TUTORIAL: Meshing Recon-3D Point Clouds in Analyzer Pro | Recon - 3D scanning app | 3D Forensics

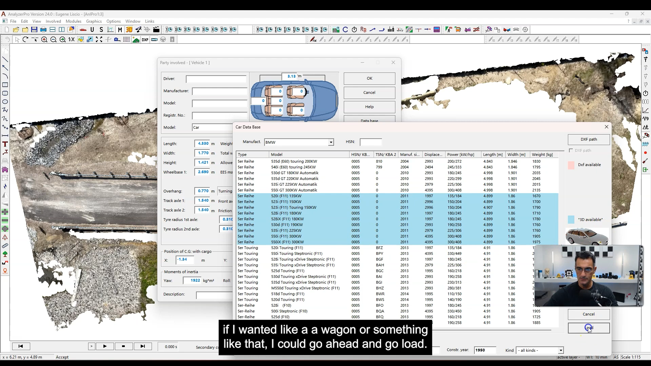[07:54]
Okay great. I've got that there.
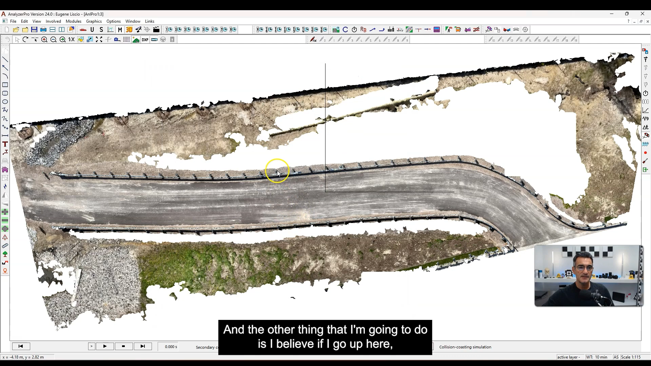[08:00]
I'm going to go okay and the other thing that I'm going to do is I believe if I go up here I can specify the time. So let's say for four seconds this vehicle is going to be moving at
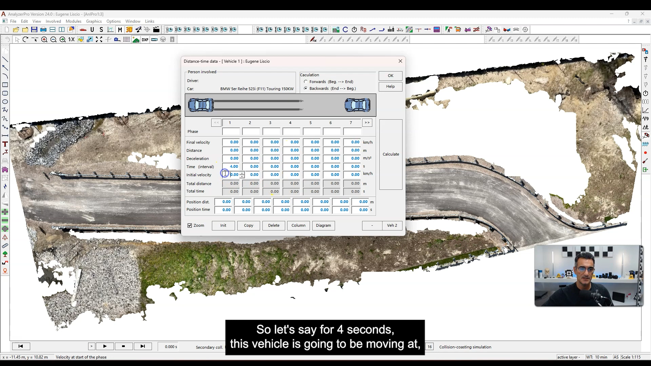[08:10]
I don't know let's say 40 kilometers per hour and I'm going to go calculate and let's see what happens here. Did I make this work or no? Maybe not.
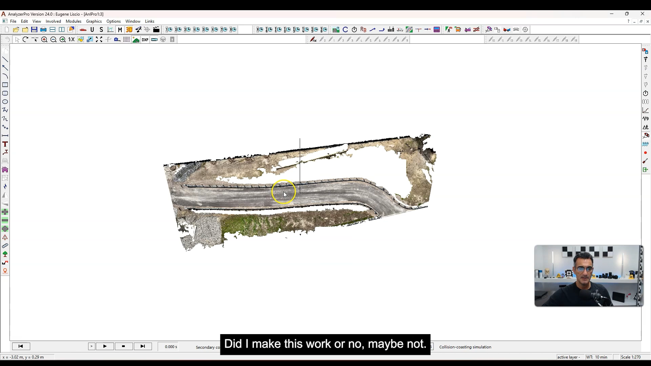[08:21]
Let me go back and see if I can figure this out. This is the 3D. Oh I did. There you go.
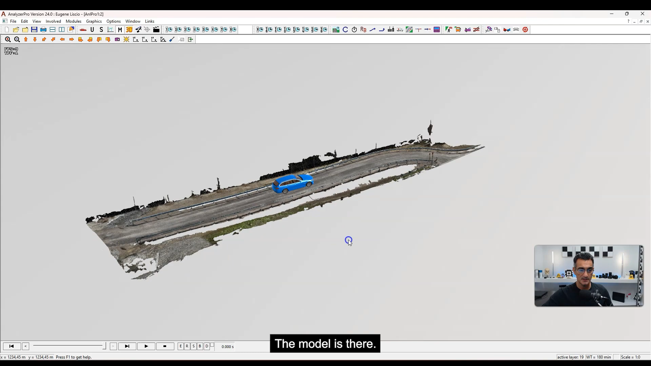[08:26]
The model is there. See I know what I'm doing. Kind of. Now let me hit play here. Okay so that was cool.
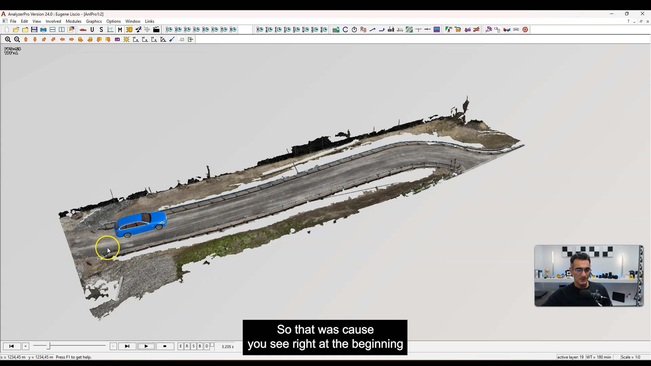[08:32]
You see right at the beginning how it actually took stepped up on the terrain here. So let me do that again.
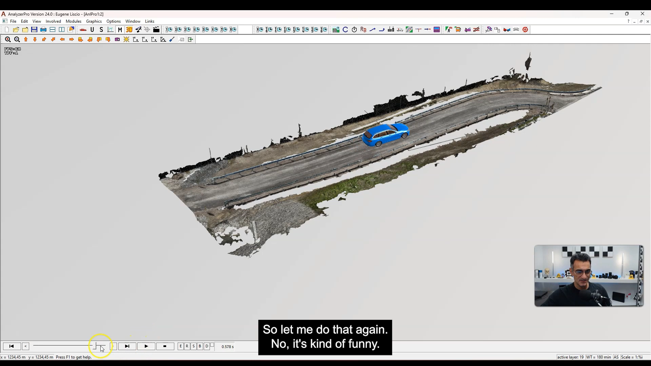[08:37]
That looks kind of funny. Let me rewind and now you'll see it started here and it's right over the edge.
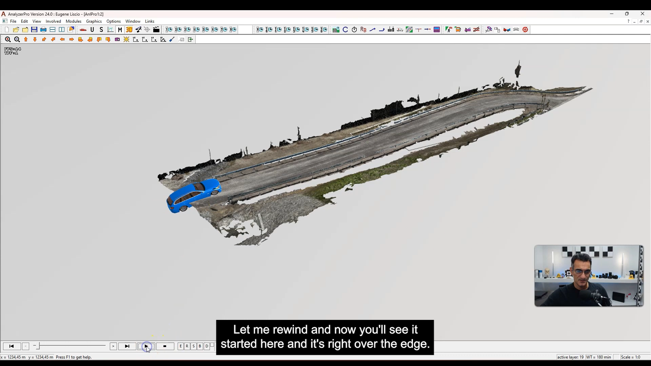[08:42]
Okay so that's obviously a problem there. But you get the idea. You can see that it's actually following the terrain.
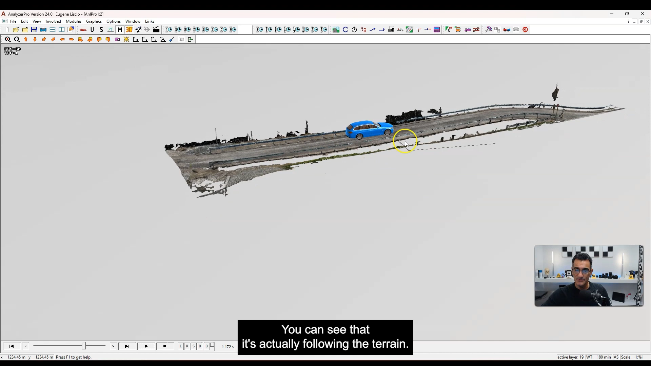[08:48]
So cool. That worked and I'm real happy.
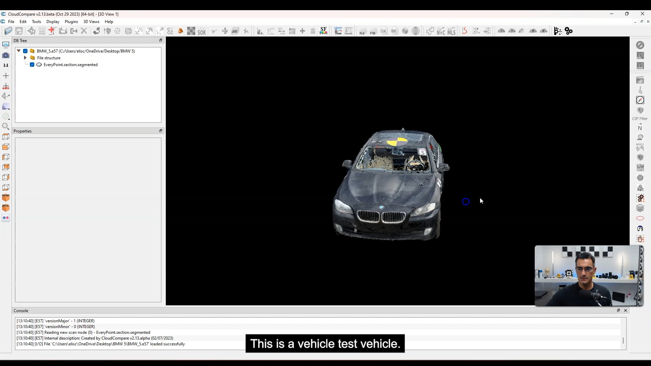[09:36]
This is a vehicle a test vehicle and you can see there you go it's pretty complete in terms of the file size it's or point file size it's about 3.2 million points.
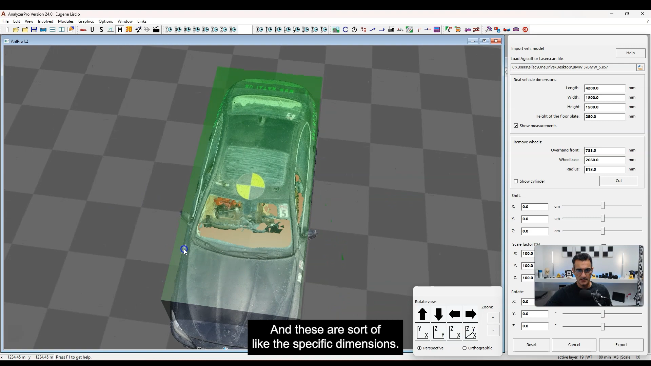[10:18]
So there's a couple of things we can do here.